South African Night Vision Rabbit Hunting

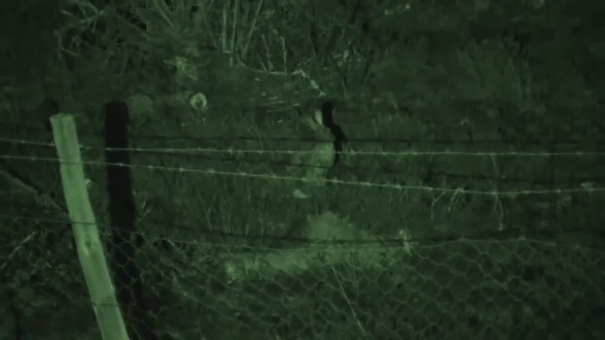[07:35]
There are plenty in this area and we know it's only a matter of time before we get another opportunity.
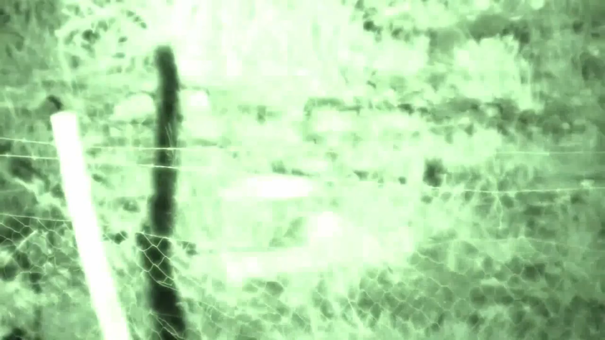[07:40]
And sure enough, we get our chance. This one's a long way off.
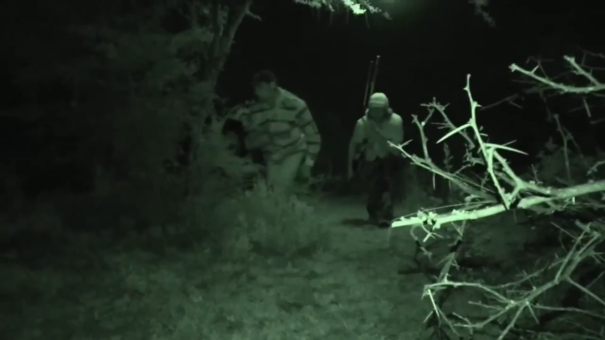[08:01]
We retrieve hare number four and then it's straight back to business. We keep on searching until we get another opportunity. A fifth scrub hare presents itself and we stalk within range.
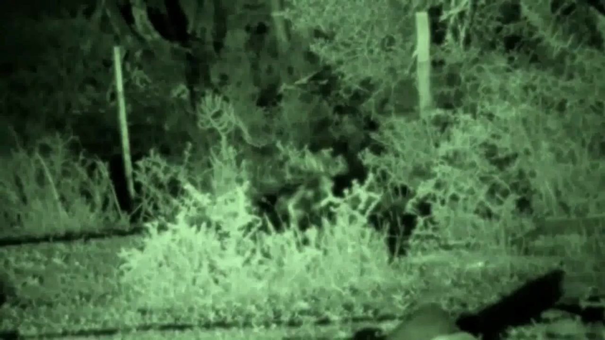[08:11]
We set up for the shot but he hears our movement and tries to make a break for it.
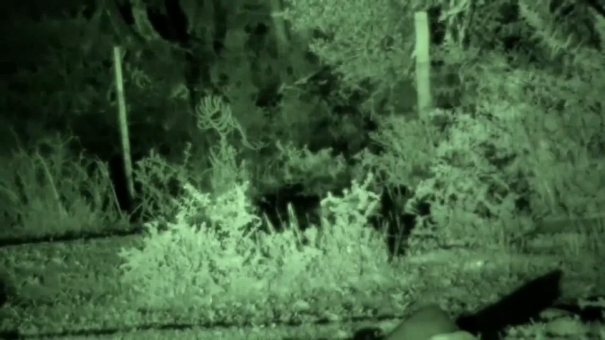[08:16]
The shot's a really long one at almost 70 meters but I drop him in his tracks with a shot to the heart and lungs.
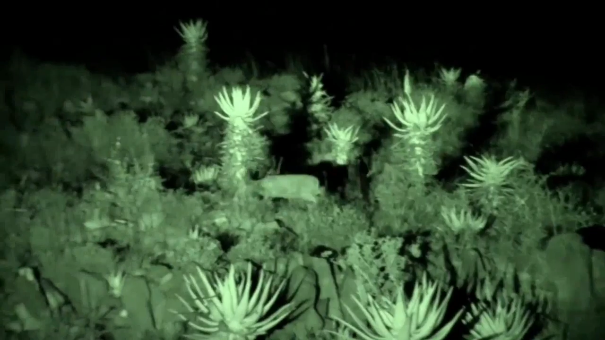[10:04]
So far the spring hares have done a really good job of eluding us and as we keep on searching we realise it's not going to get any easier.
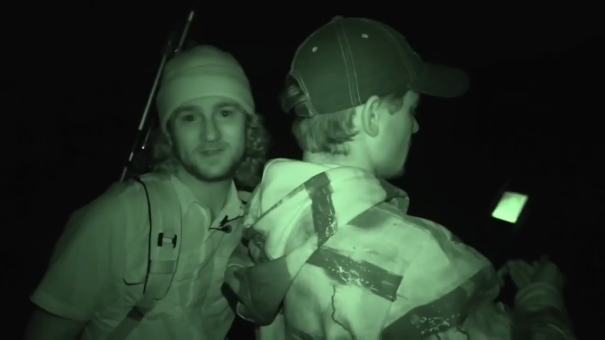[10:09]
We scan field after field, the spotter allowing us to see any animals within 500 metres.
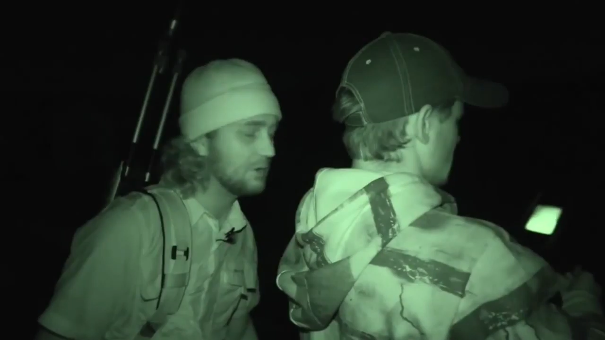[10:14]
There are plenty of buck about and the odd scrub hares too but no spring hares yet.
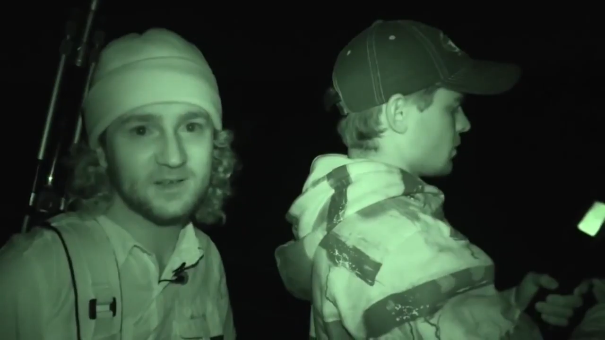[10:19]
There's a lot of scrub hares but no spring hares on this field so...
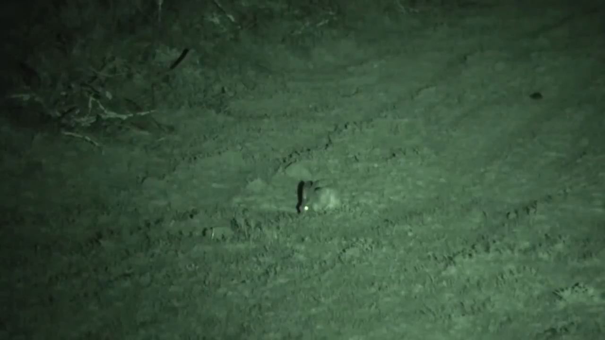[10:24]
We've taken quite a few scrub hares already so... We have to exercise some self control now.
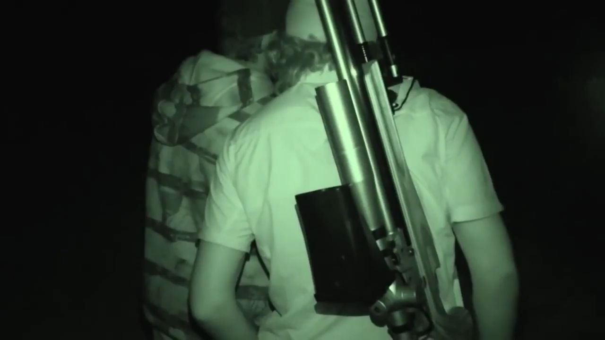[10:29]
But self control is a very important part of hunting.
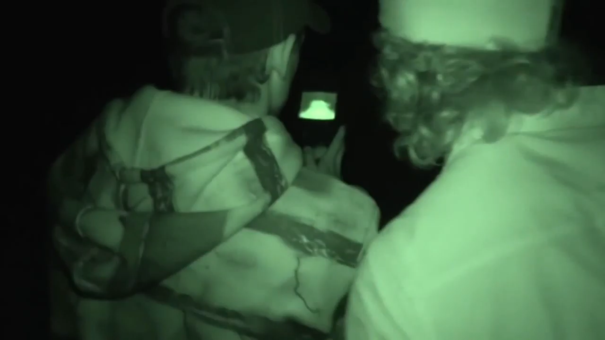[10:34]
You can't just shoot everything you see. After about an hour of searching, Nico finally spots our animal.
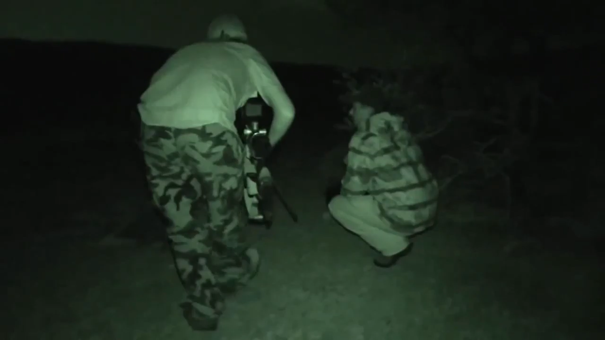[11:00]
Do you think it's difficult? Just to be safe, let's try and get to this bush here. OK.
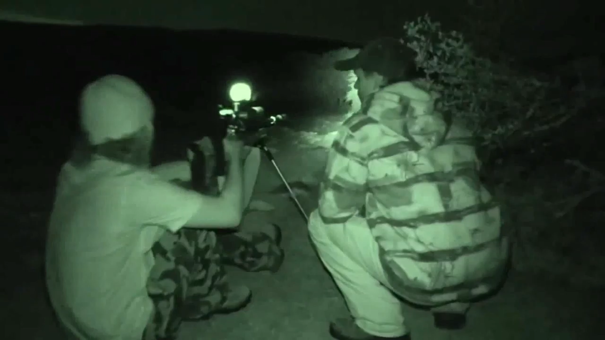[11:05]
We move within range and set up for the shot.
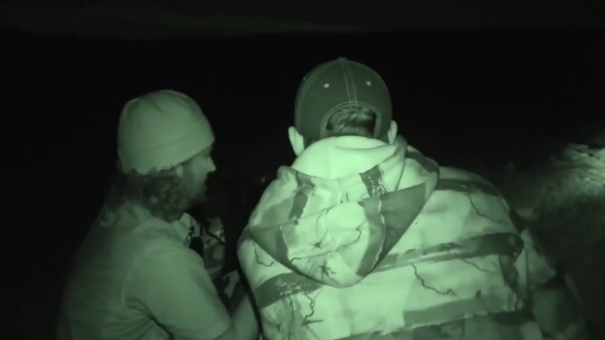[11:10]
OK, it should be more than about 30 metres out. OK, great. I should have marked him first. OK, there he is.
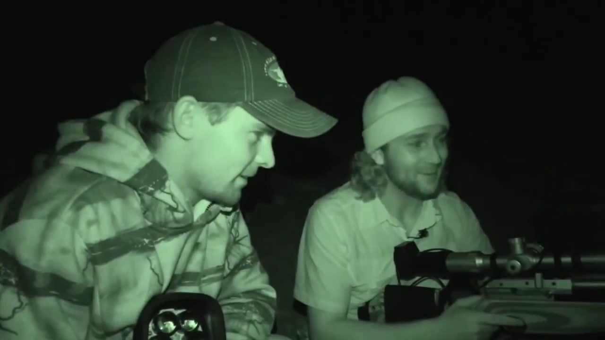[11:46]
I've finally got that second spring hair I've been looking for. A scrub hair moves in right behind him but we leave it for another night. Nice. Nailed him, eh? Well done, thanks. Good shot. Nice. Just as we thought they weren't there anymore. We spotted that one.
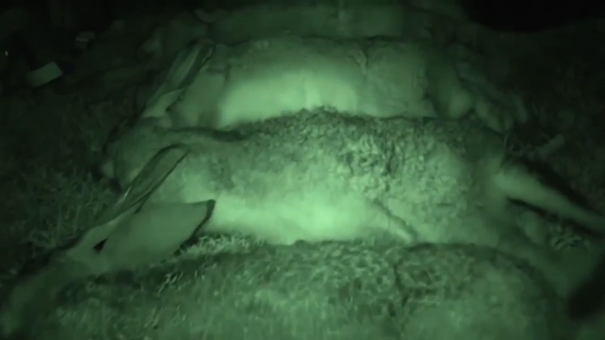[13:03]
We had a full moon and some horrible weather, but it seemed to clear up quite nicely. And we managed to get a really decent haul.
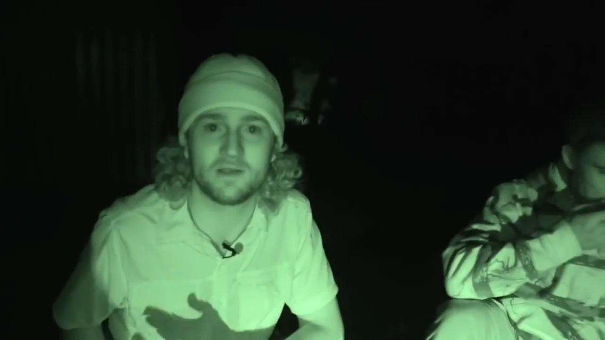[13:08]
We've got five scrub hairs and two spring hairs, which is a really, really good haul for air rifle hunt.
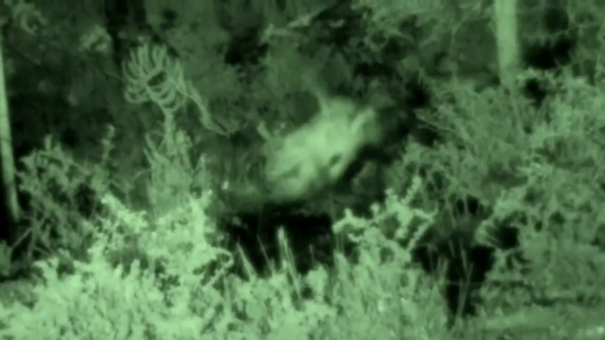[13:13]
And we started off with a really nice walking stalk through one of these fields.